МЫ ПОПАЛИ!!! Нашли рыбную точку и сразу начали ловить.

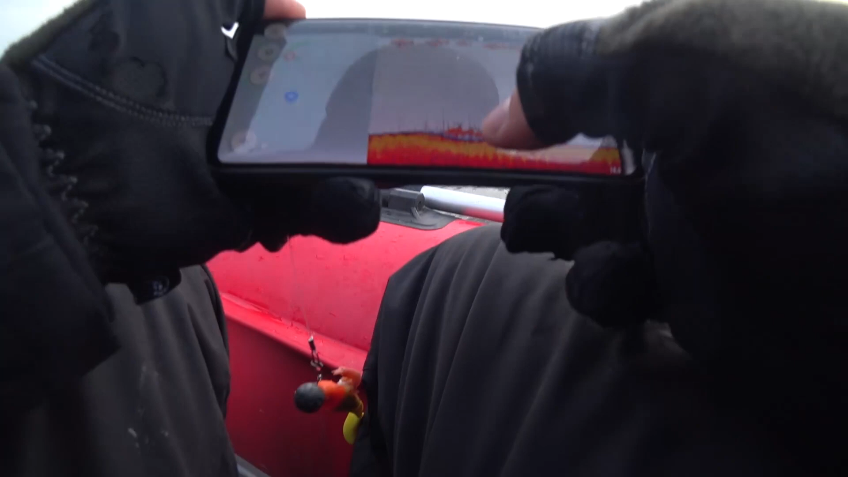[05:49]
Где был зацеп, тут вот эта точка получается. Показывает, что и рыбка там стоит. Все, мы запарковались? Да. Все, ловим дальше. Доставай, холод. О! Сейчас твоя поклевка.